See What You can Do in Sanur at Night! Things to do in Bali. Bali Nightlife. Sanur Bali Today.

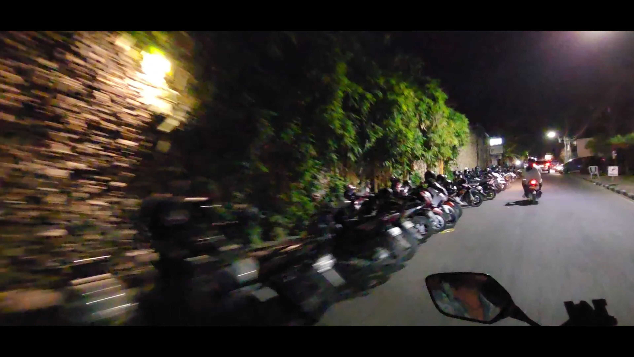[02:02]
Let's do that. Okay on the way to Innocindu Beach we've stopped on the road that takes us to the beach to go to this place called Shopgun Social.
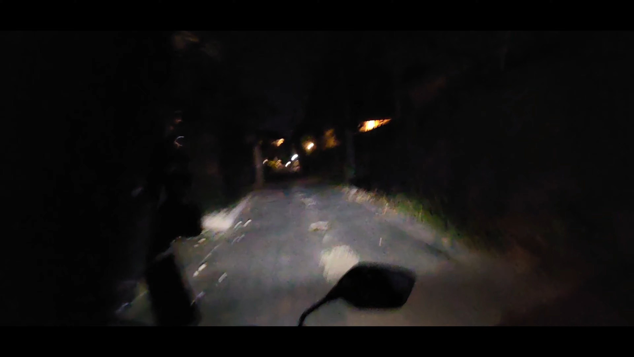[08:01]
this is adventurous we're not stopping here but we had to because we're riding fast it's called the ulu bar live band